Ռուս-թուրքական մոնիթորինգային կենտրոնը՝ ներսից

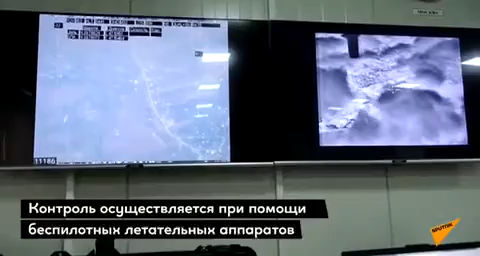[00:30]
Контроль осуществляется в круглосуточном режиме полетами беспилотной авиации, в частности, от российской стороны, полетами «Форпост» и «Орлан-10».